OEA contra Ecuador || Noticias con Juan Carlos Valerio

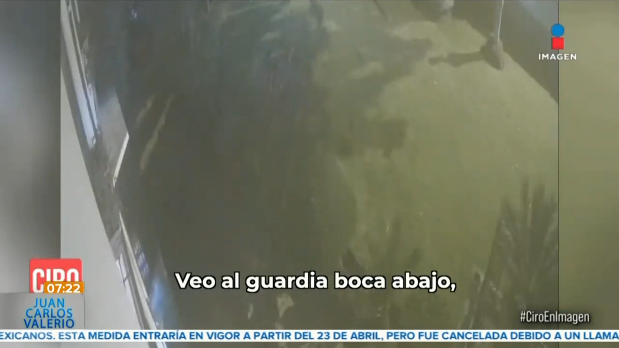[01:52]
Veo al guardia boca abajo en el pasto con un intruso que lo tenía amagado.